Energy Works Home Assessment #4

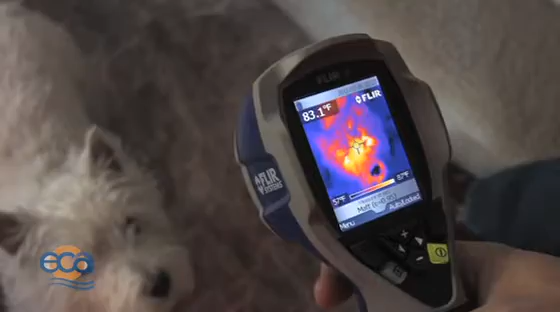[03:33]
On screen: spot 83.1°F
Puppies are always nice and warm. This sees only infrared light.
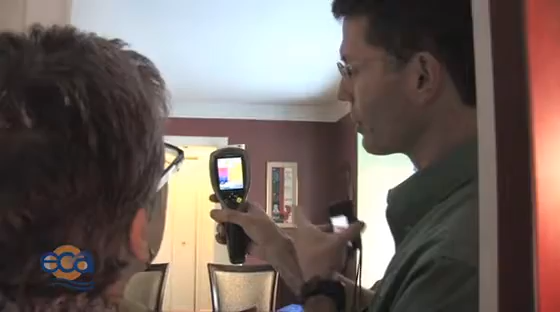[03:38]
So the lighter colors, the closer to white, the yellows, the oranges are warm. Right.
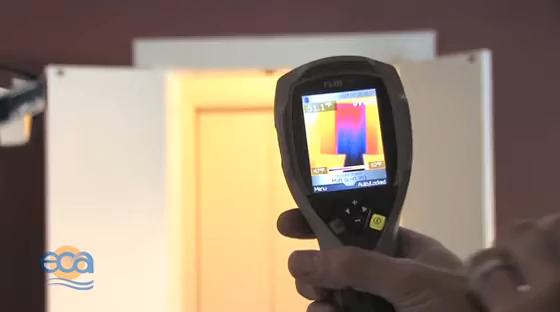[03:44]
And anything that's closer to black, the blues, the purples, the reds are cooler colors. It looks like this little bay window was probably not the top. The ceiling of the bay window is probably not insulated.
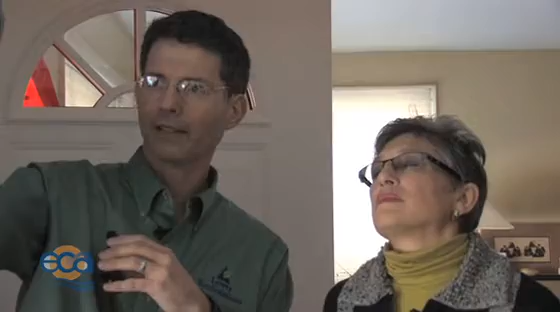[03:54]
And then I take a... Oh, the whole room is cold.
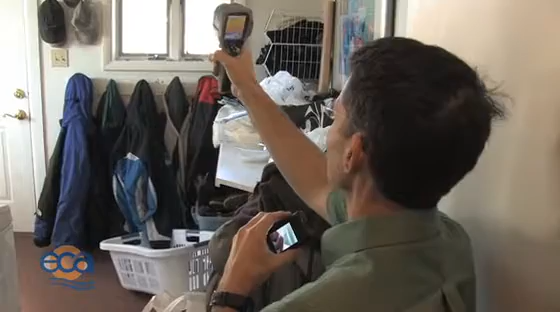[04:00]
What a surprise. I like the surface of the wall right there above the door is 45 degrees. Over the door is probably not insulated, which, you know, is normal because there wouldn't be any space for insulation there.
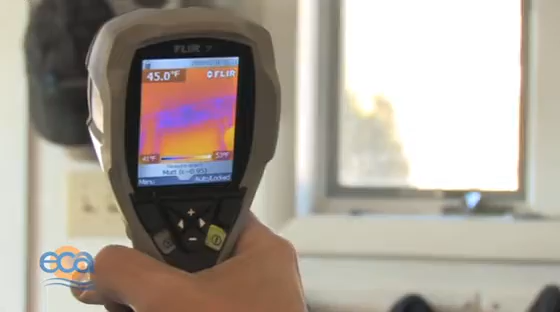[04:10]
On screen: spot 45.0°F
Certainly parts of that wall are not very well insulated.